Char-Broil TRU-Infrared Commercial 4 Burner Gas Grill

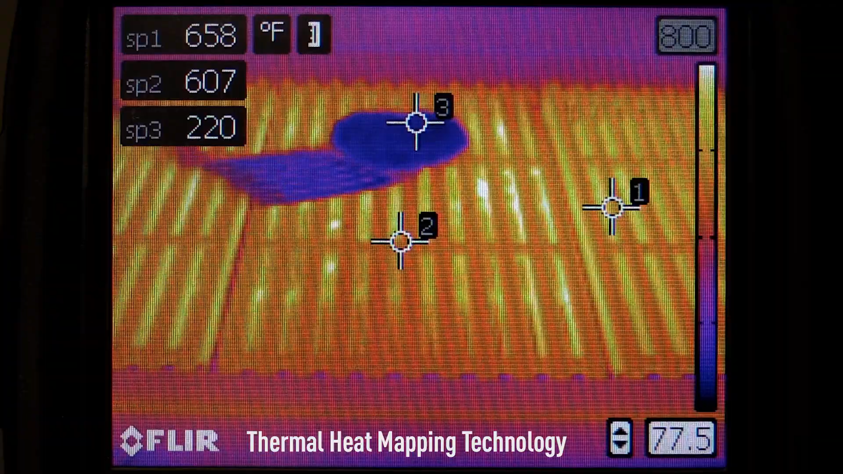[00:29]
creating intense radiant heat that cooks food quicker.
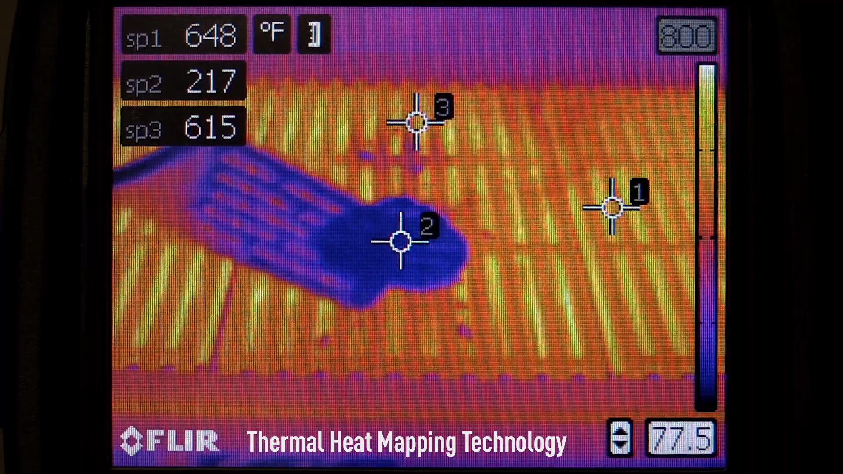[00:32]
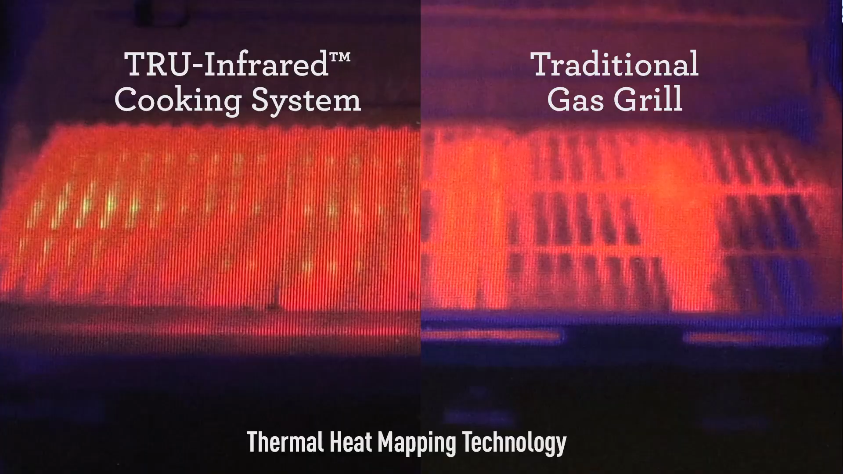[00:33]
That even heat makes it easy to tend your food knowing there are no hot or cold spots across the cooking range, and any drippings are instantly vaporized.